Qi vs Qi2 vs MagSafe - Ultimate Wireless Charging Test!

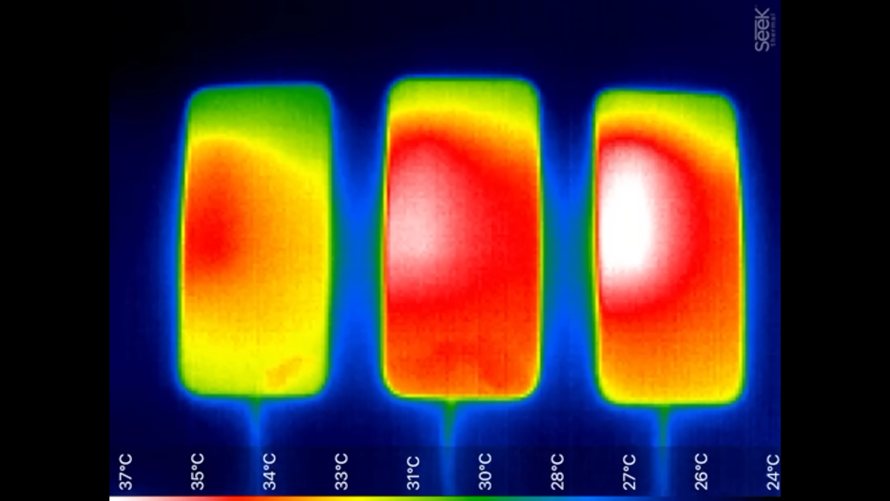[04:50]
the 7.5 watt chi was actually
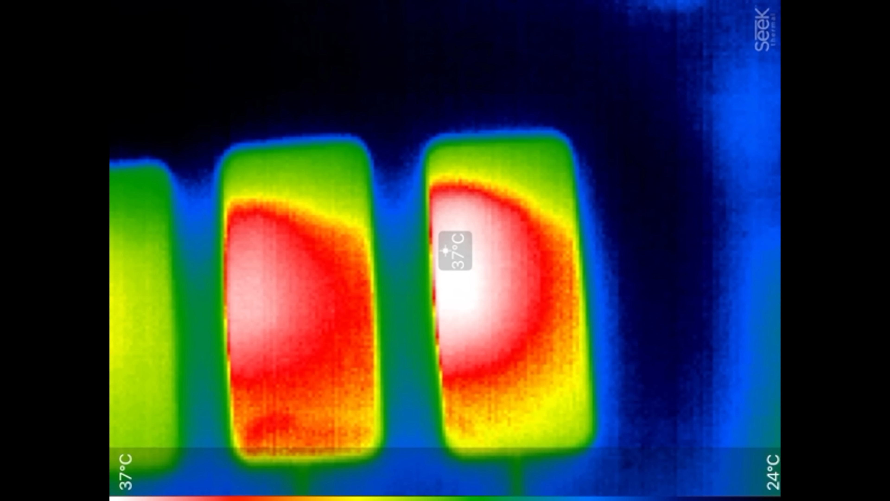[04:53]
On screen: spot 37°C, scale top 37°C, scale bottom 24°C
the hottest now at 37 degrees celsius followed by the faster 36 degrees chi 2 and magsafe being the coolest at 34 degrees and
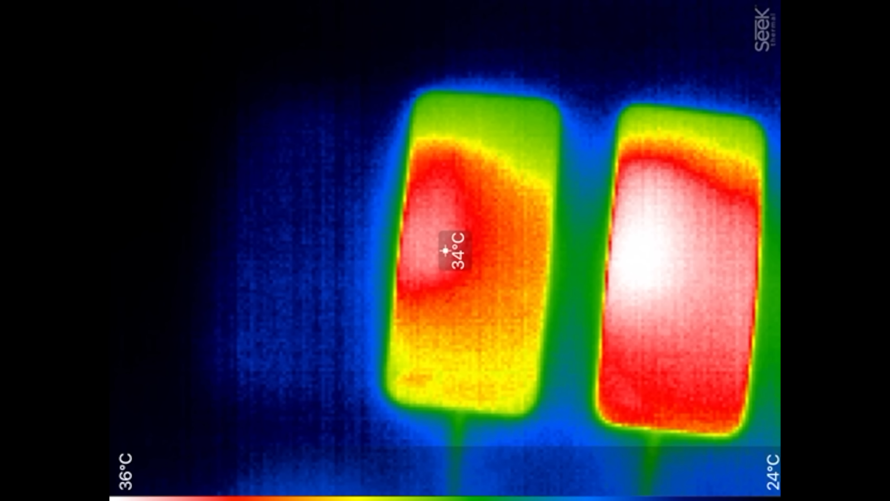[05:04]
On screen: spot 34°C, scale top 36°C, scale bottom 24°C
with much less heat spreading around so it looks like you're actually better off doing fast charging at first and then slowly tapering off
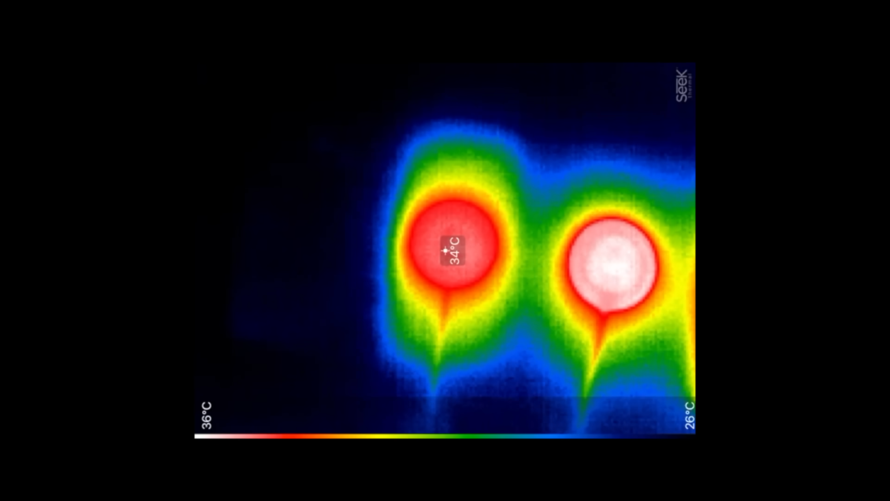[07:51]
On screen: spot 34°C, scale top 36°C, scale bottom 26°C
max safe was a lot cooler overall and it peaked at 35 watts
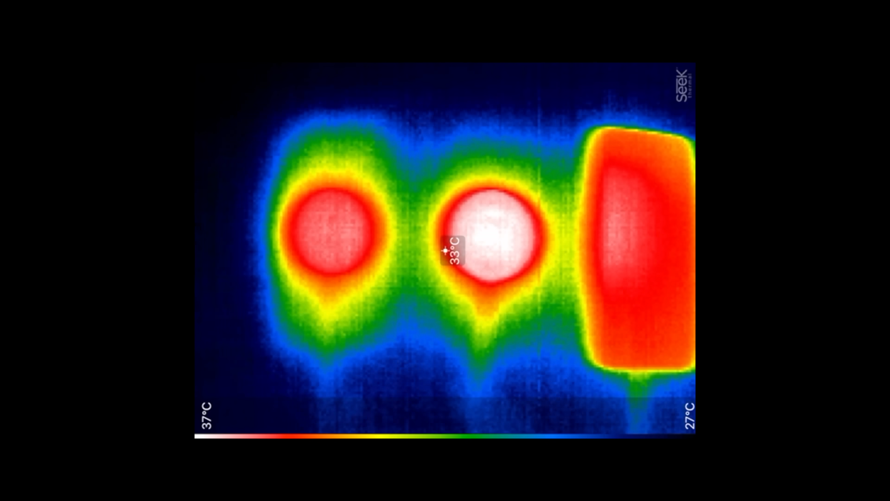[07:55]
On screen: spot 33°C, scale top 37°C, scale bottom 27°C
celsius compared to 37 for the other two so if you care about temperatures you should definitely stick with genuine max safe
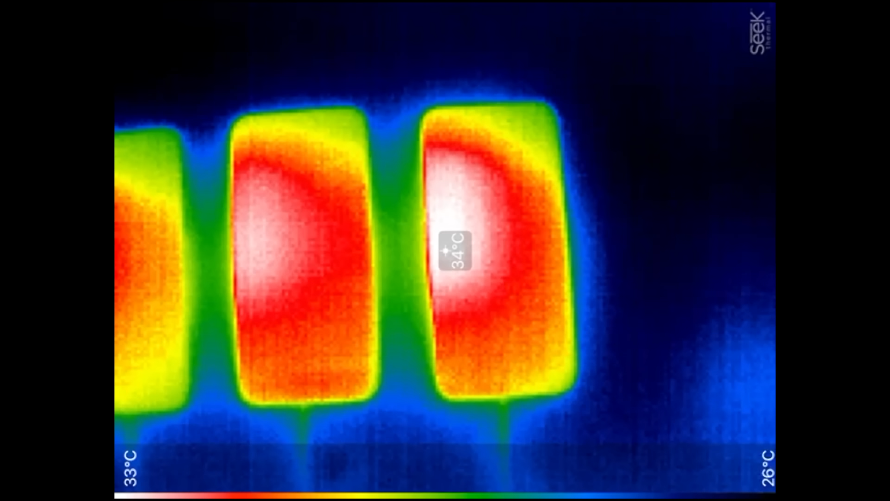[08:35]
On screen: spot 34°C, scale top 33°C, scale bottom 26°C
it heated up the phone more so than the others and it took absolutely forever for the phone to turn on when we first started the test so even though it only cost 13 bucks